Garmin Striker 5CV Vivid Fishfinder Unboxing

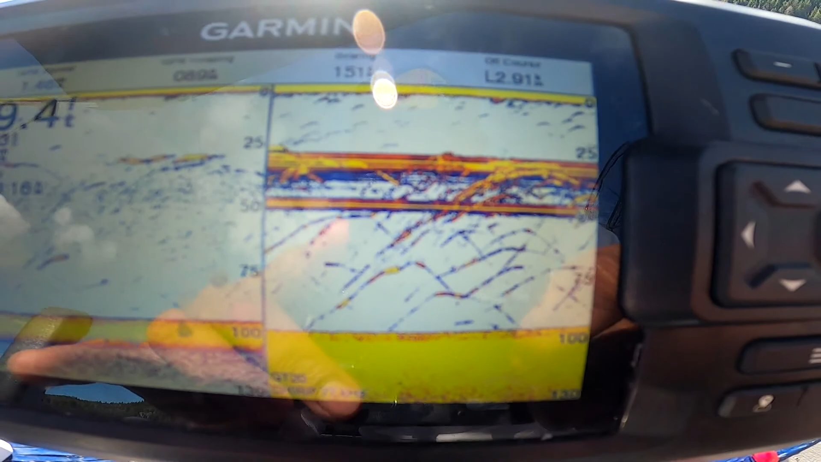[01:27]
I am seeing some action here and as you can see I'm trolling at 1.44 miles per hour and
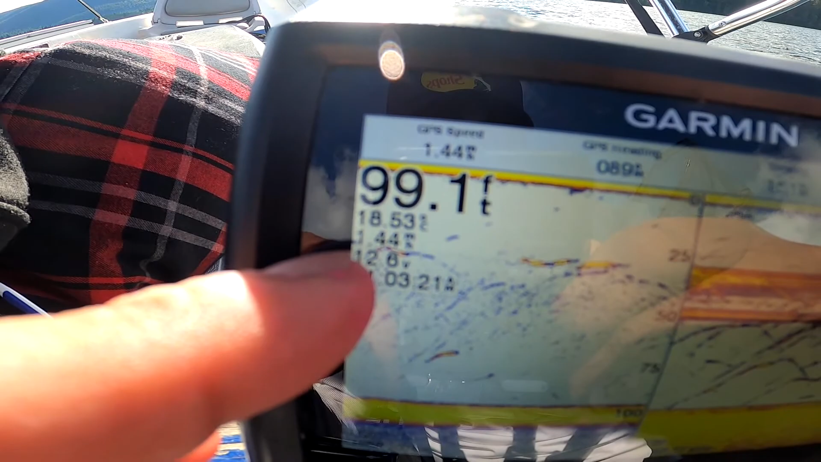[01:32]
On screen: depth 99.1 ft
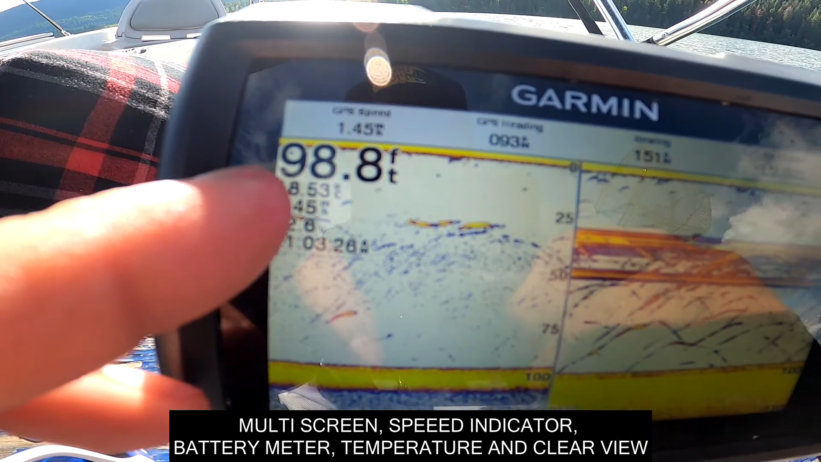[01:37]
On screen: depth 98.8 ft
At a hundred foot depth so I have a rig up top and a rig at the bottom
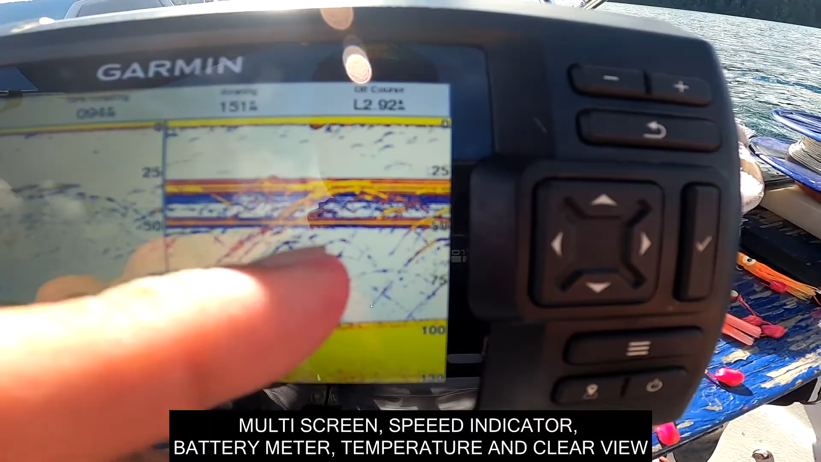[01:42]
So let's hope by the time that all that mess comes over here.
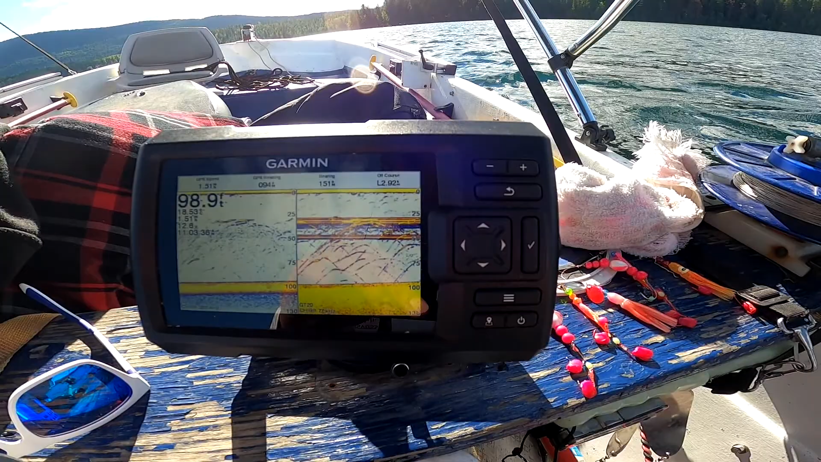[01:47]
On screen: depth 98.9 ft
I should be right on top of that with my 70 foot setback All right So that's good school.
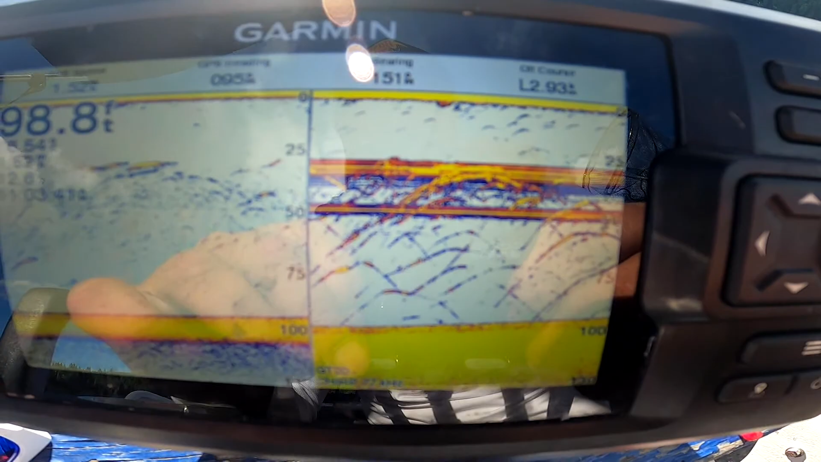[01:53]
So I marked them right there
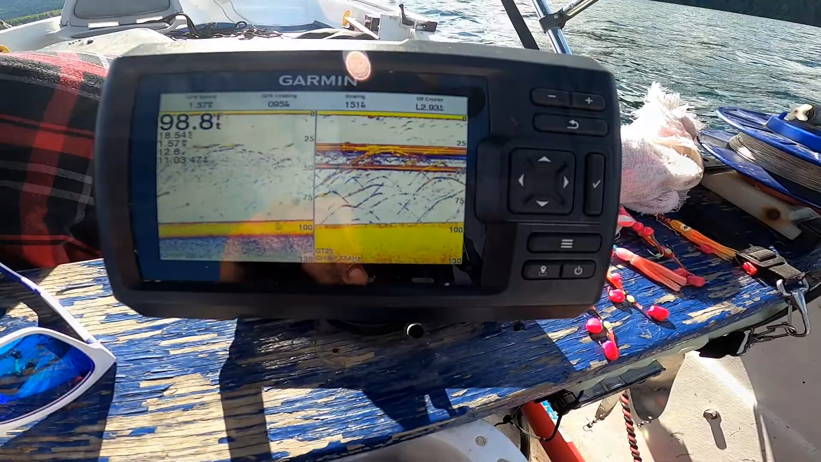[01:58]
All right, let's go find our way back and as you can see this has a waypoint feature